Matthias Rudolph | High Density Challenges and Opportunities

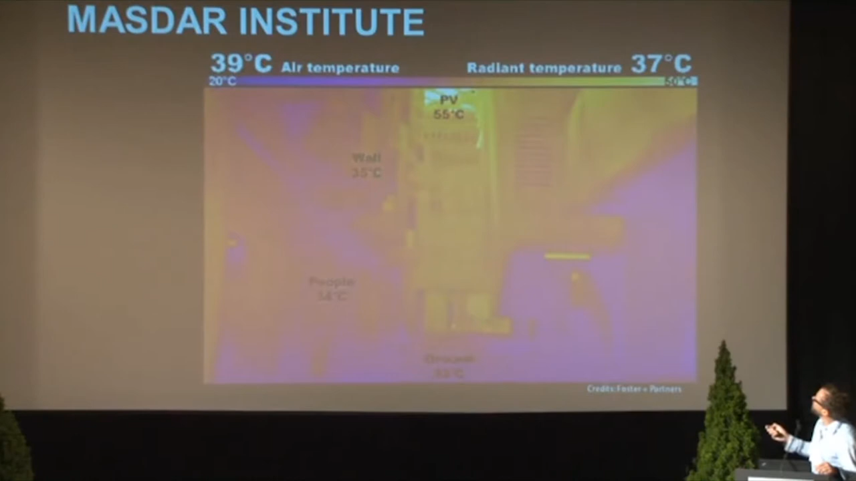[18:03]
And 34, that's a person, actually. And the walls are at 35. PV are slightly hot at 55 because, like on all roofs, it's like a PV layer to provide electricity. And you can't be run over by a car because the complete mobility is underground. So the street width is not determined by the transport.